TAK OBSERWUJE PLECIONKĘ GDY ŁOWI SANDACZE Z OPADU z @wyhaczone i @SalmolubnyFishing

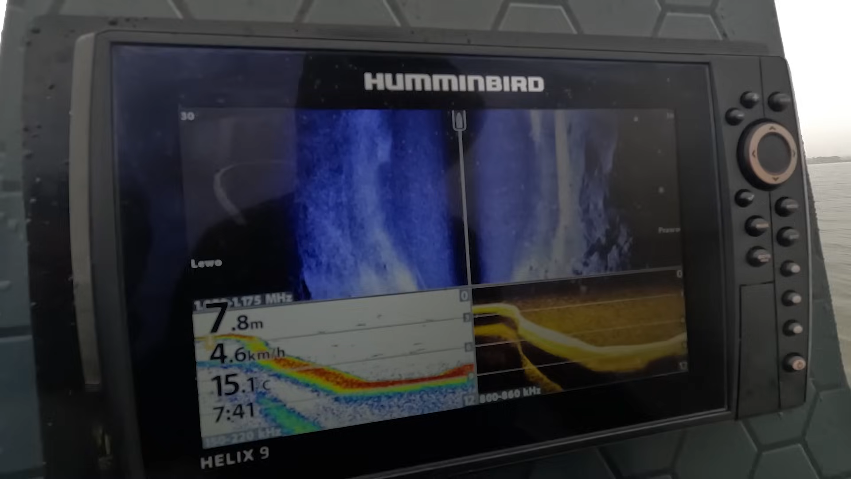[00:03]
On screen: depth 7.8 m, water 15.1°C, speed 4.6 km/h
Badzik. No i co, są żabongi? Nie widać ich na razie, co nie? Znowu pokażę.
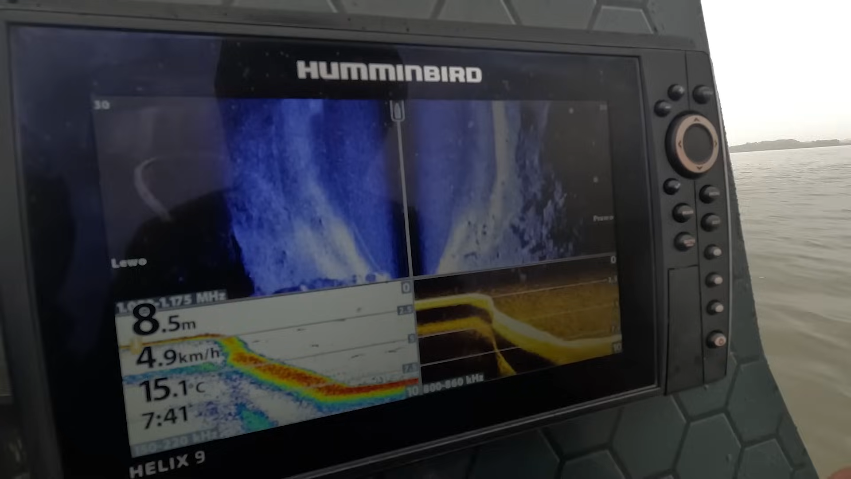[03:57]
On screen: depth 8.5 m, water 15.1°C, speed 4.9 km/h
Spadzik. No i co, są żabongi? Nie widać ich na razie, co nie?
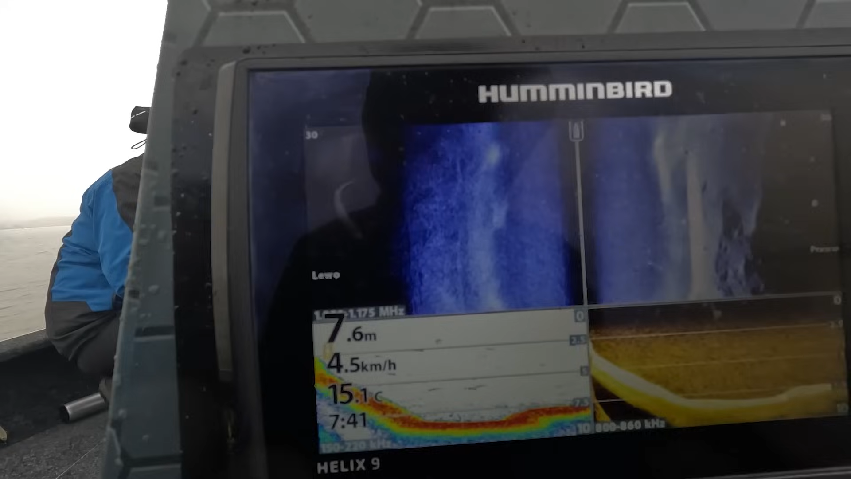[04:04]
On screen: depth 7.6 m, speed 4.5 km/h
Na razie nie, ale spokojnie, znajdę.
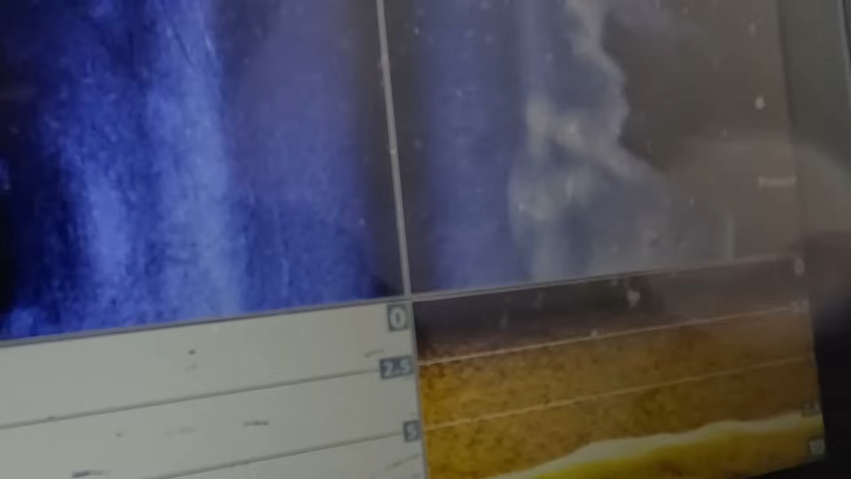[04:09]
O, patrz.
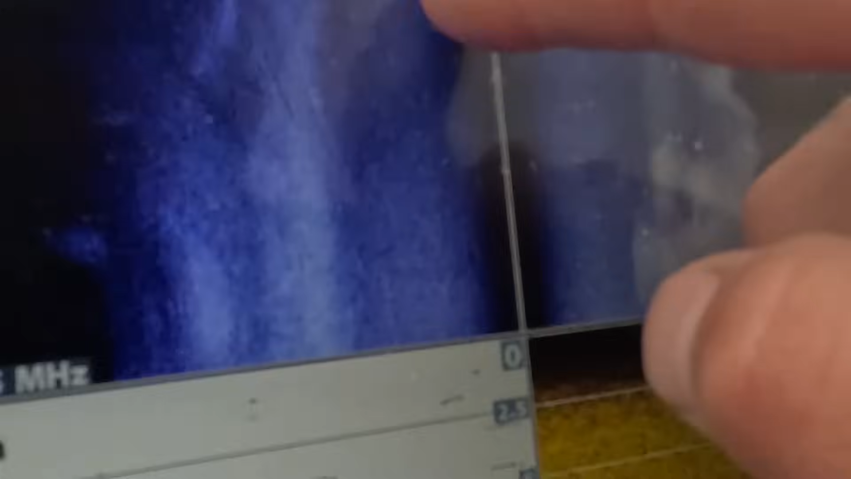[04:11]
Widzisz? No są.
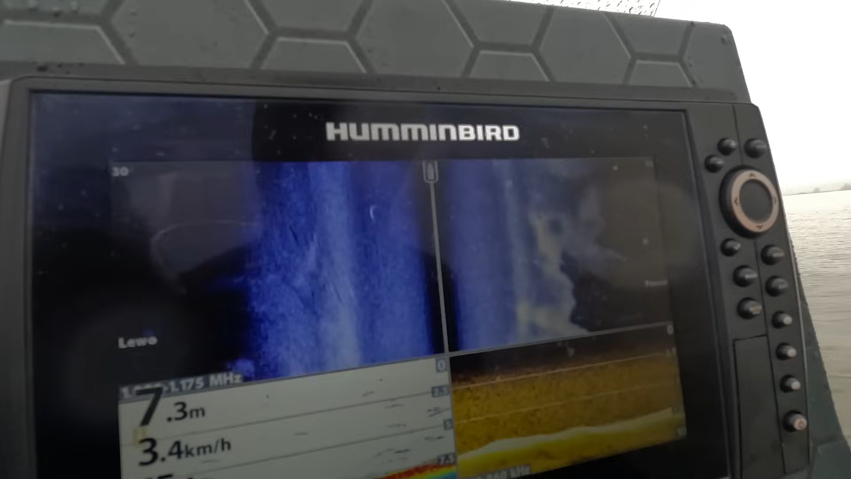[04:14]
On screen: depth 7.3 m, speed 3.4 km/h
Dobra, stajemy, one są za nami. Piotruś. One są tutaj. Tu. Tak, stawię.
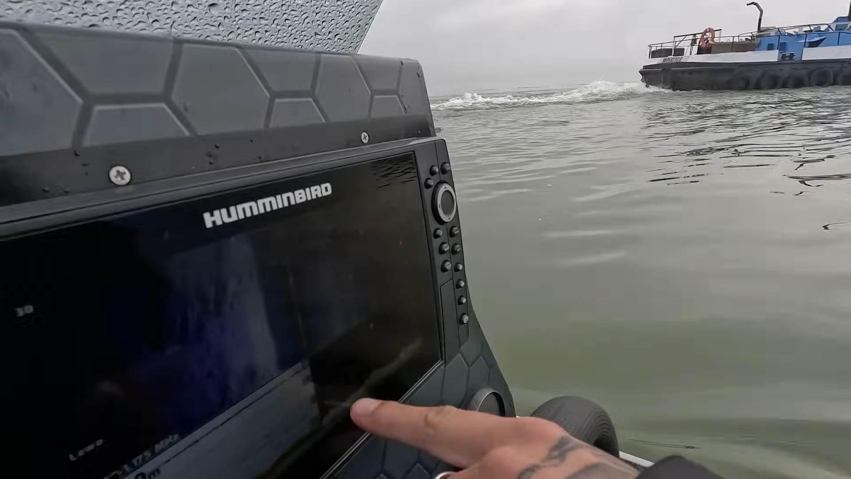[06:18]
No są ryby. No dobra, są za nami. No fajnie jesteśmy ustawieni.
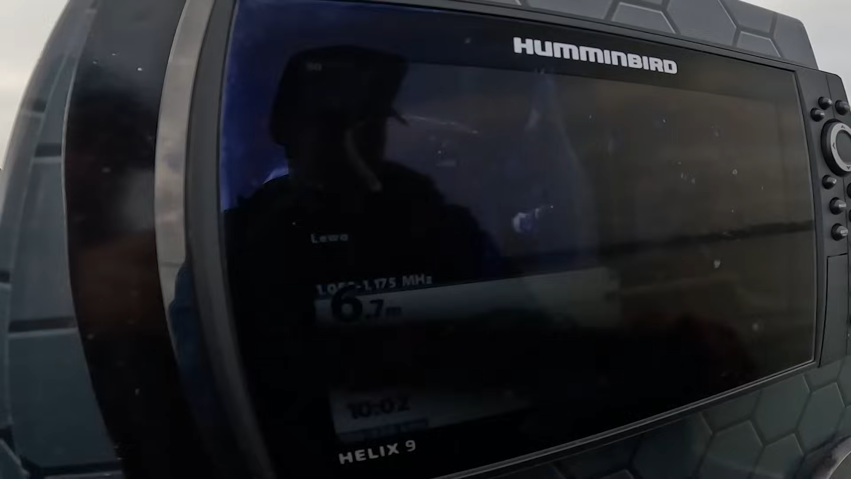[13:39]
On screen: depth 6.7 m
Nie, jeszcze nie dziwię, żeśmy się haczyli. No tak, my żeśmy się haczyli o to. A ryby były tu pod spodem.
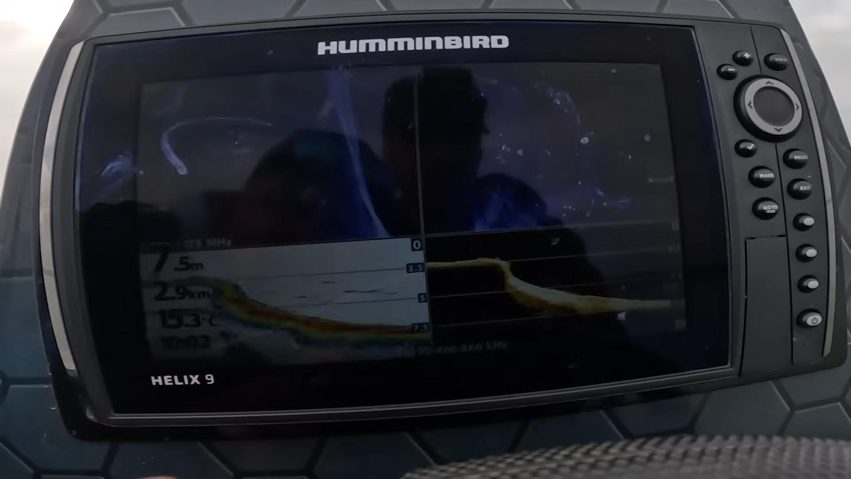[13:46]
On screen: depth 7.5 m, water 15.3°C
No, na samym kancie. A teraz odpłyń na głębszą wodę i spróbujmy... Jeszcze raz napłynąć?
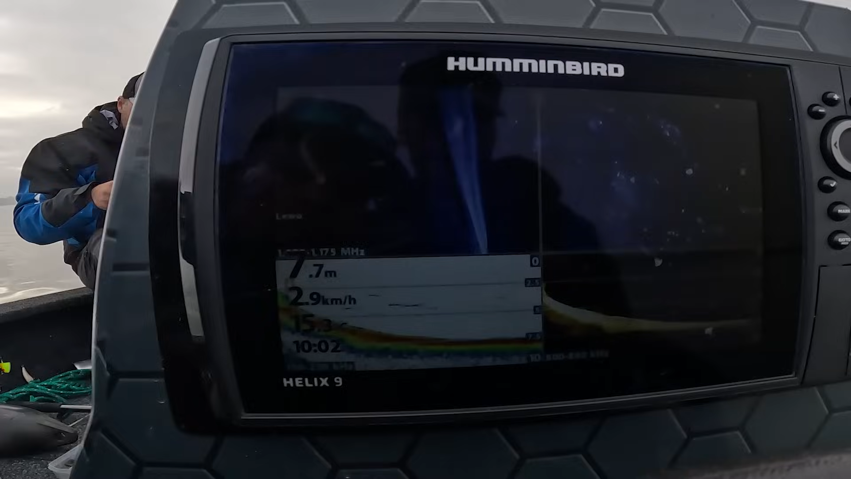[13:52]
On screen: depth 7.7 m, speed 2.9 km/h
Nie, od głębokiej wody do niej rzucajmy. Jak to nie zda egzaminu, to znowu ustawimy się na 2 metrach i będziemy ciągnąć pod górę.